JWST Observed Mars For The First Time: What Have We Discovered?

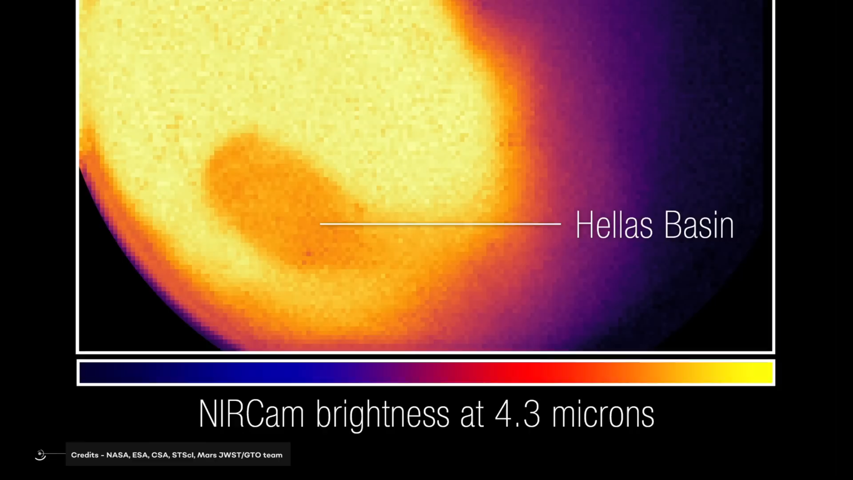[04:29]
At 4.3 microns, as you can see,
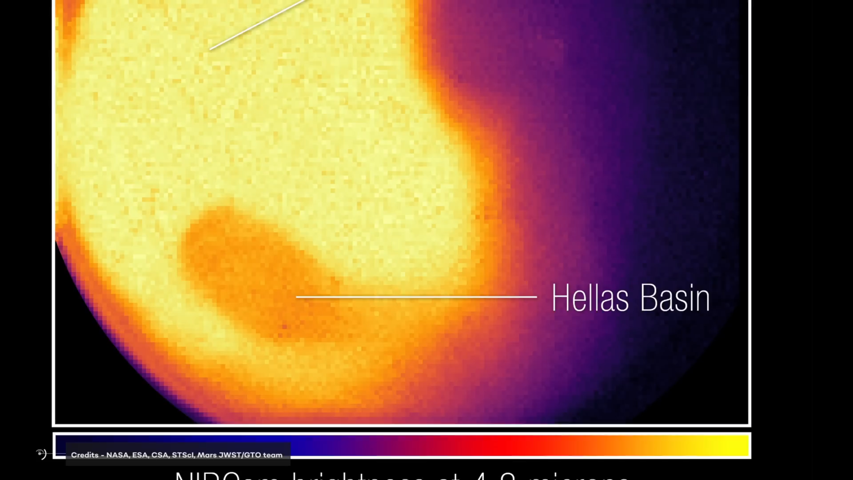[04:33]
the image is dominated by thermal radiation from the Martian atmosphere, the brightest where the Sun is almost directly in line with the planet.
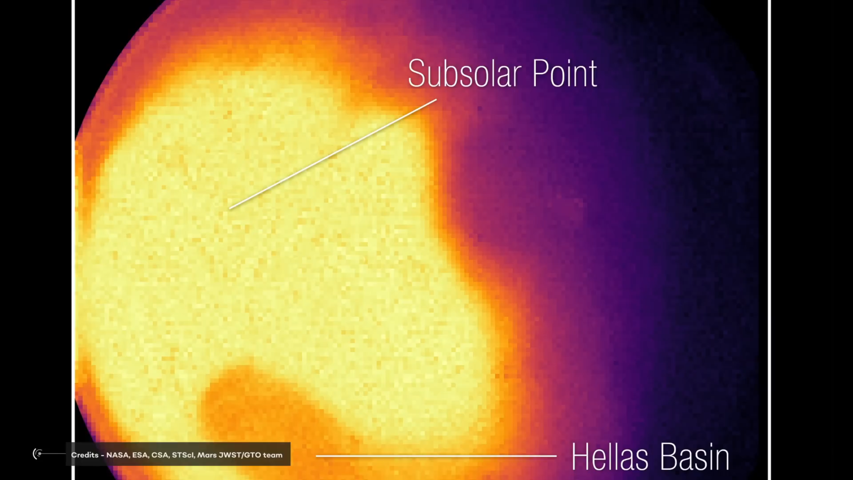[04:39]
This is generally where a planetary atmosphere is warmest.
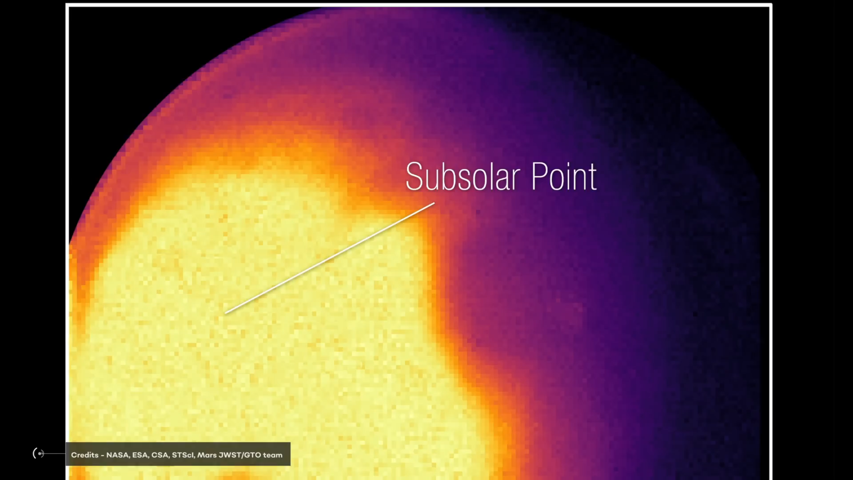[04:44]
But heat isn't the only source of infrared light at this wavelength.
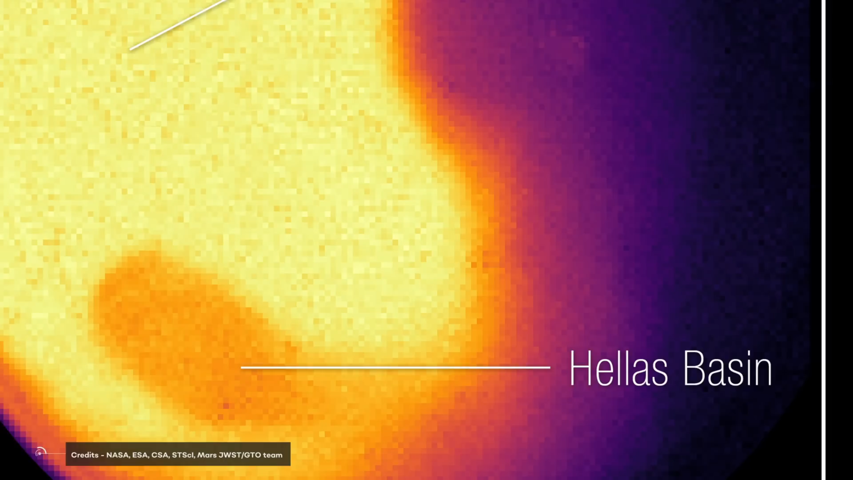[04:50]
A dark smear can be seen towards the bottom right of the brightest region in this wavelength. This is actually produced by a feature on the surface of Mars.
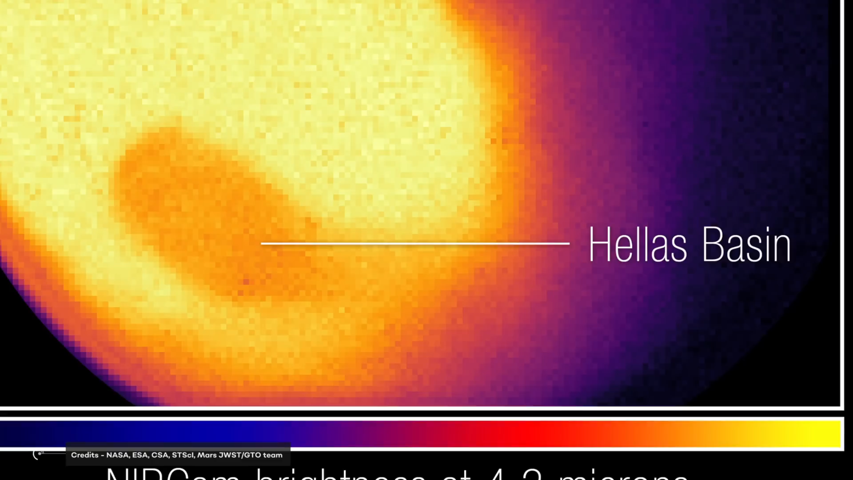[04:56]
It's a huge impact basin called Hellasplanidia.
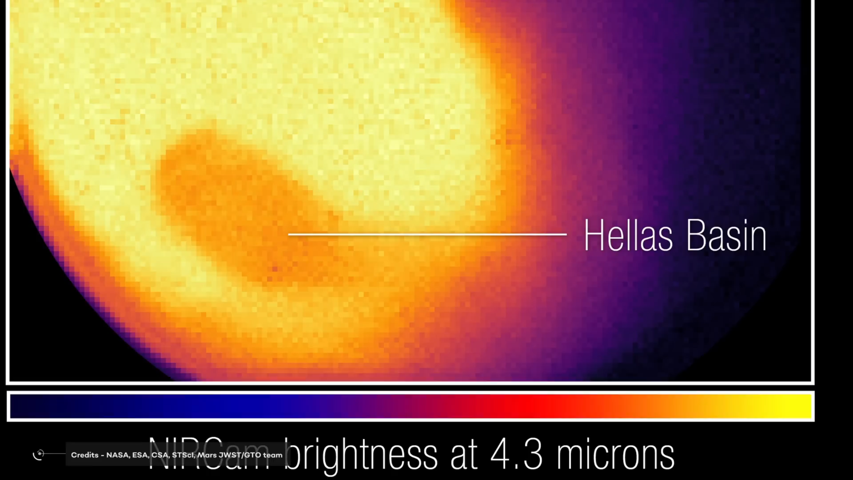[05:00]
It's one of the largest craters on Mars and the entire solar system.